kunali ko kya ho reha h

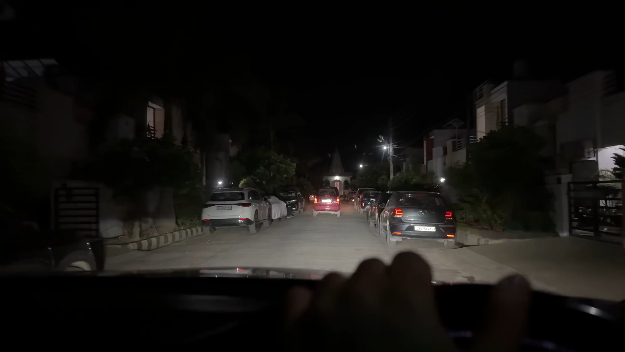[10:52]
तो गाइस पहुंच चुके सोसाइटी और अंधेरा हो चुका है देखो।